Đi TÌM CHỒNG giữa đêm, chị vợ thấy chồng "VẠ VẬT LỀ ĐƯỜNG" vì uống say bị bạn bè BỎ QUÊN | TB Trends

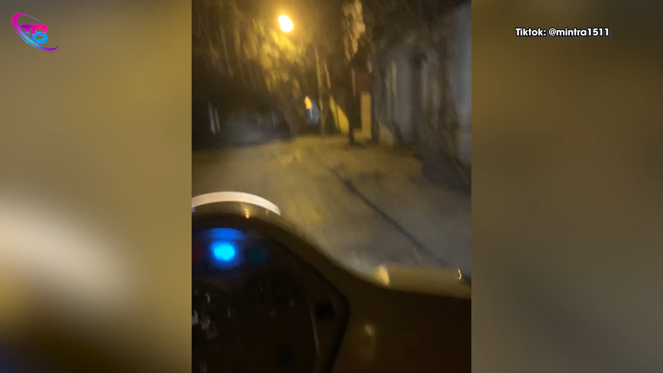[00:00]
Giờ khóc giờ cười với cảnh người vợ nửa đêm phải chạy xe quanh phố tìm chồng vì chồng uống say bị bạn bỏ luôn bên lề đường.